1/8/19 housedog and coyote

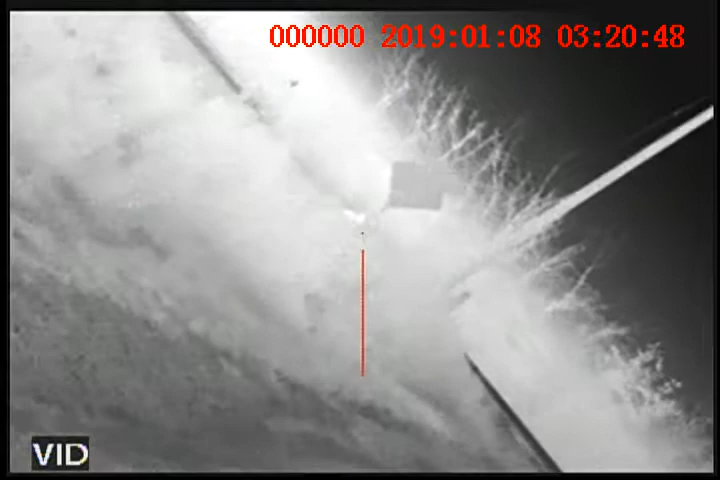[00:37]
He's like on the call, dude. What do we got on the road? Yeah, right by the telephone pole to the left of him.
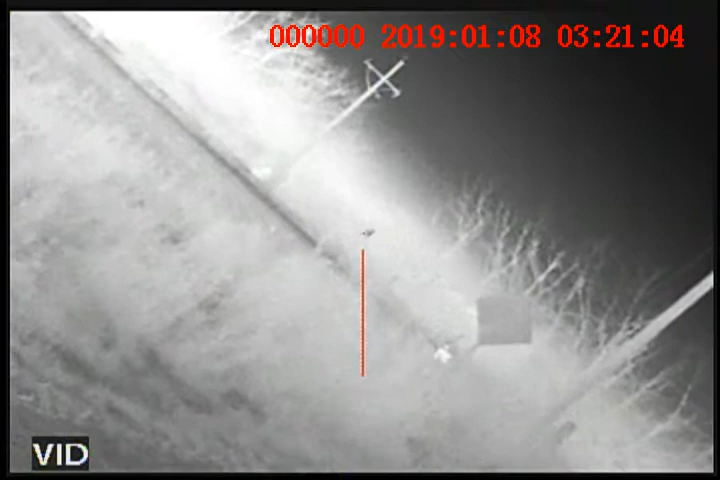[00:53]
That's the farm dog on the highway.
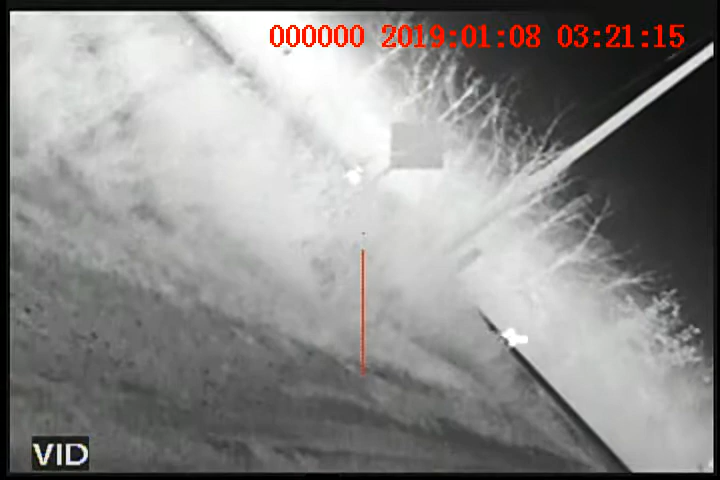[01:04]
Look at the... That's the house dog and the coyote's in the corner. Do you see the coyote? He's right by the freakin' post. He's just...
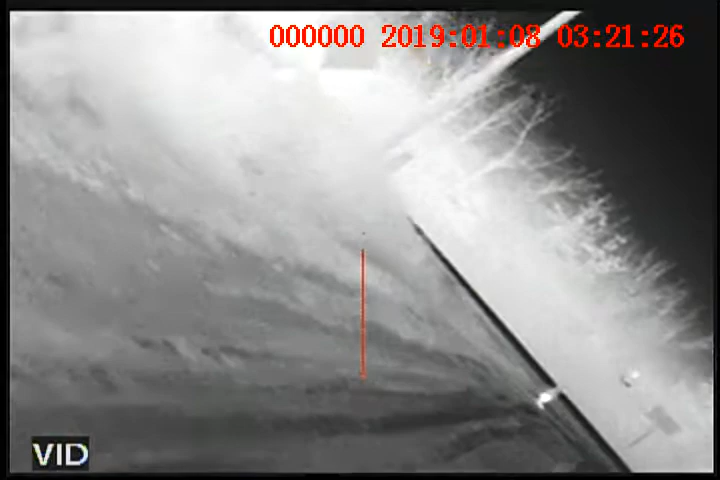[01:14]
That's insane.
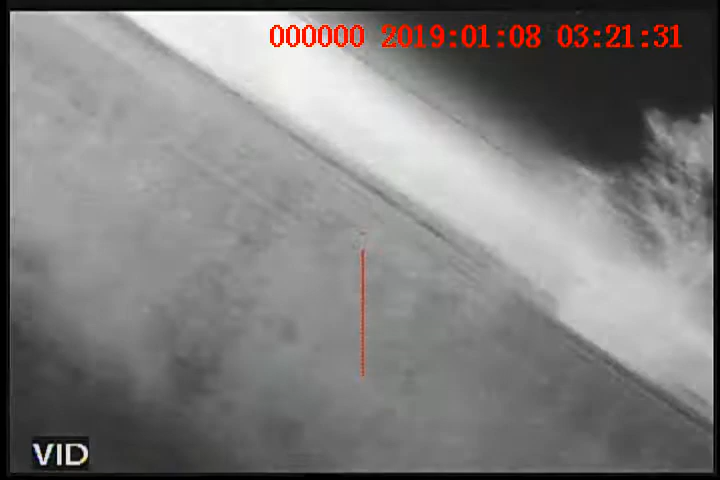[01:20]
That coyote's standing in the fence row.
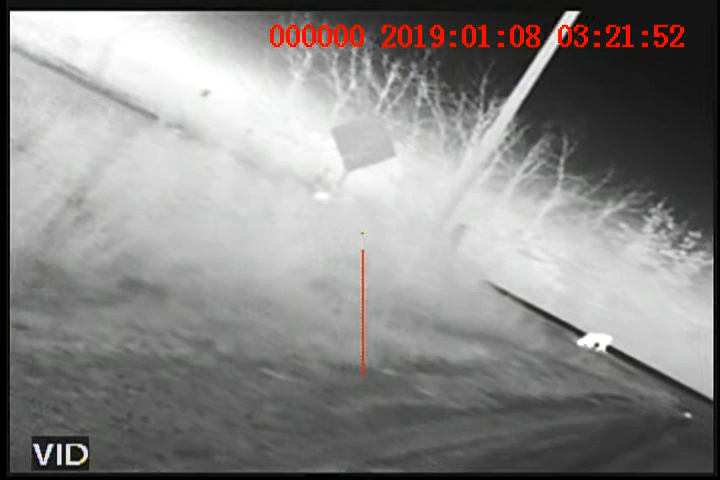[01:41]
It's the house dog on the road. Literally, he's behind the post. Okay.
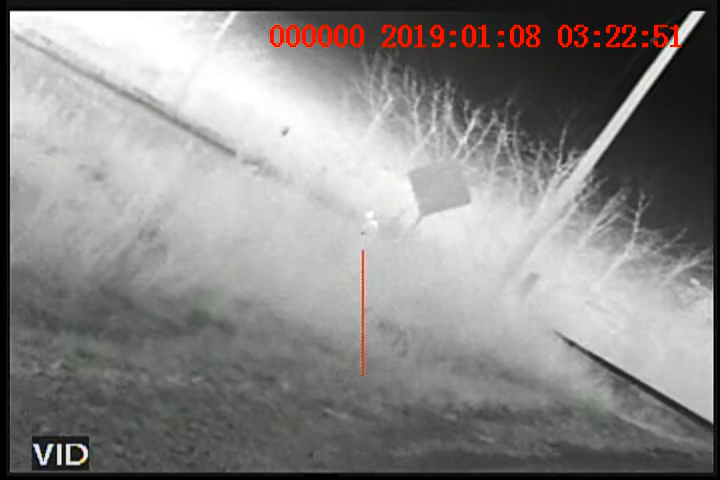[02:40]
I don't know whether they have you pull up there. Do you see him?
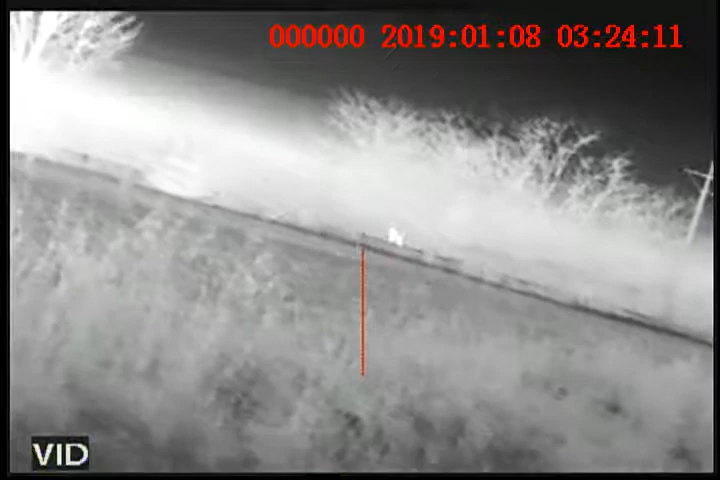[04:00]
He's running down the road. Oh, he's in this field.
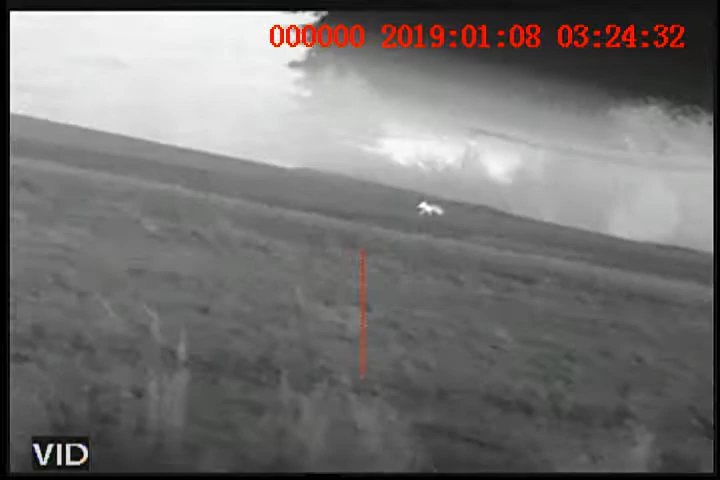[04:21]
He's gonna run right to us.
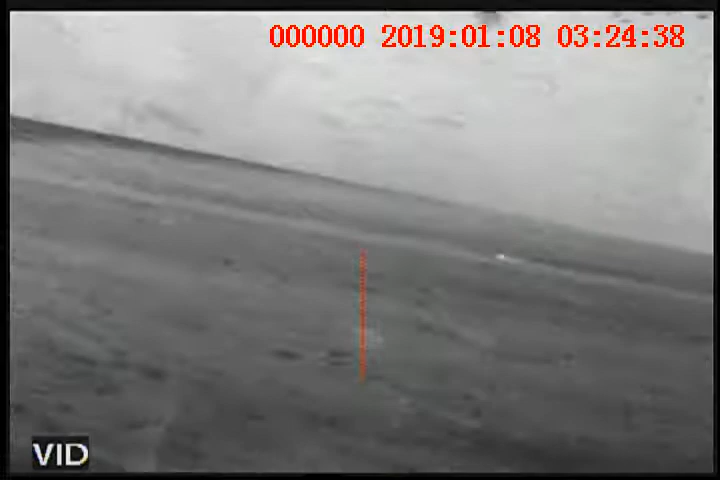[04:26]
He's straight out. He's running down the road. Where is he at?
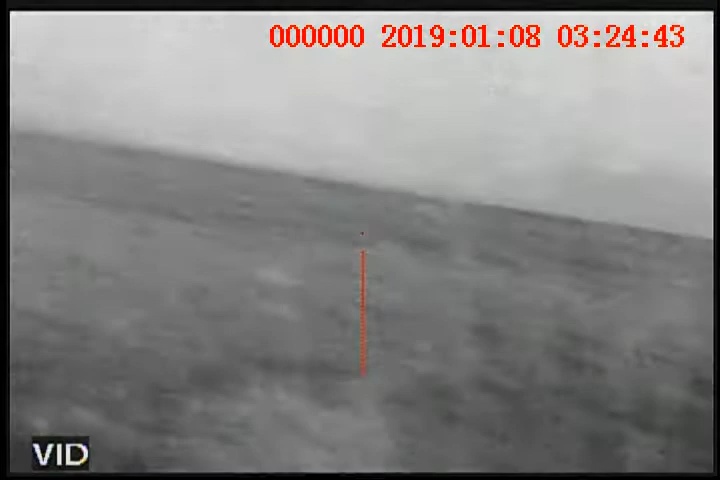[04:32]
I don't know. I hit him pretty good. I watched stuff fly off of him.
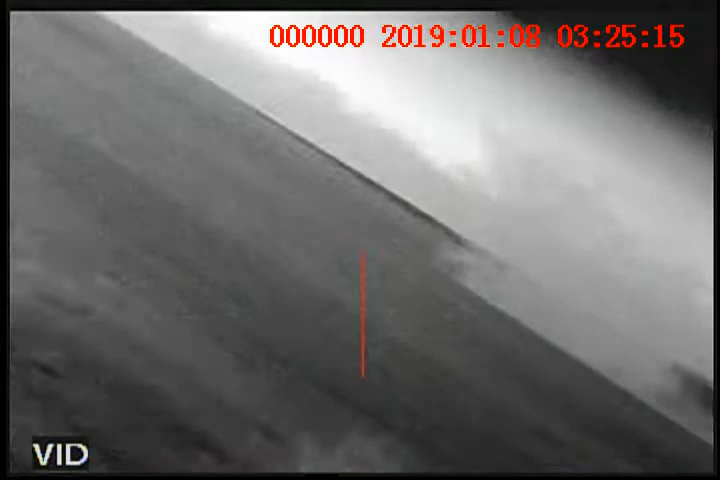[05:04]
So straight out, that wasn't there earlier.
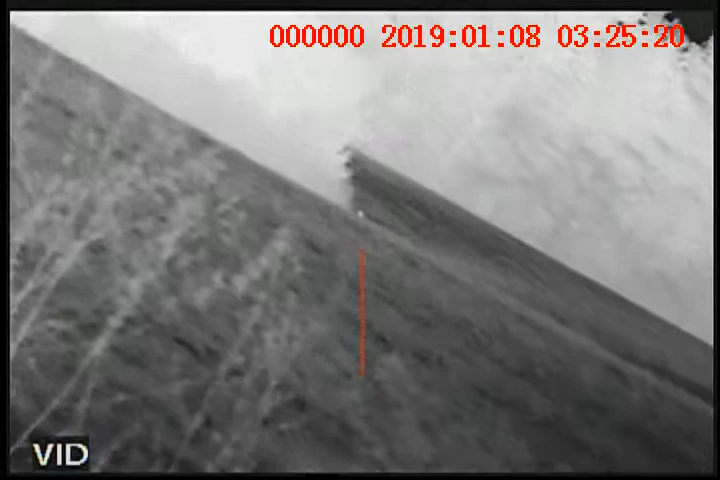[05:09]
Huh? I just saw it.
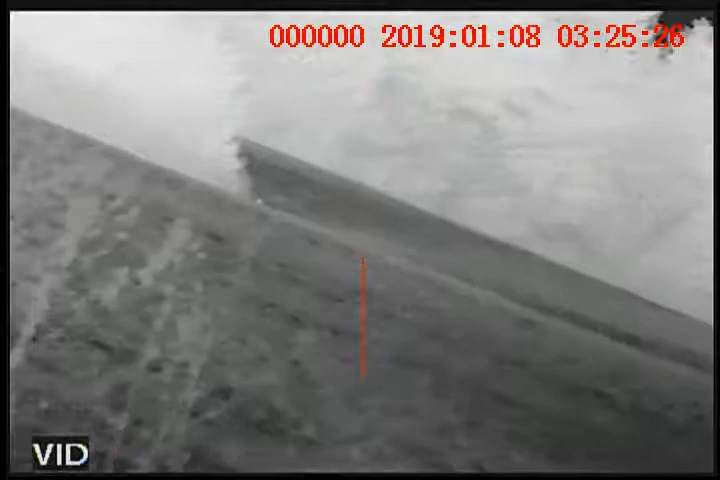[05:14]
Did you just saw that? Right there. Hi.
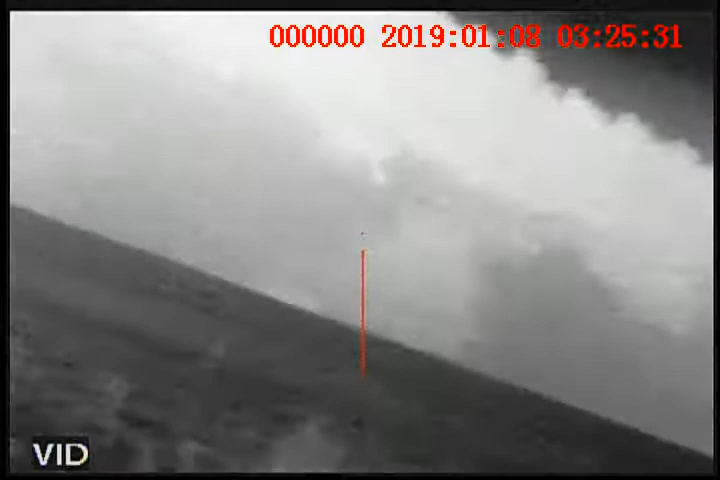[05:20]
What? Where? It went down that valley.